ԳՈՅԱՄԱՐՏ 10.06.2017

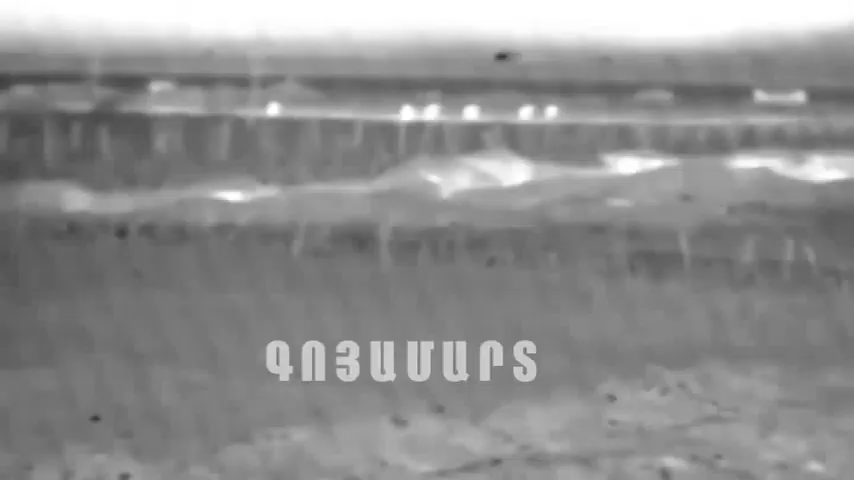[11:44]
մենք բացառել ենք, կարելի ասել, մինիմումի ենք հասցրել մարդու գործոնը,
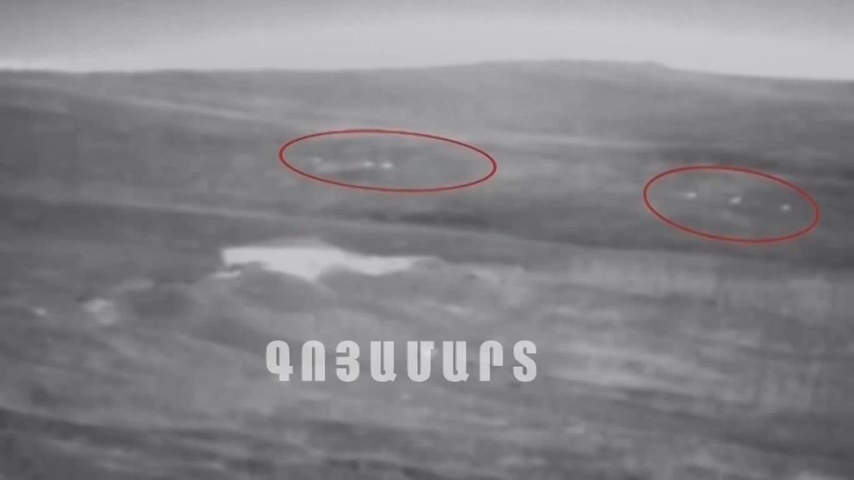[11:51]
հատկապես սահմանափակ տեսանելիության պայմաններում, լինի գիշեր,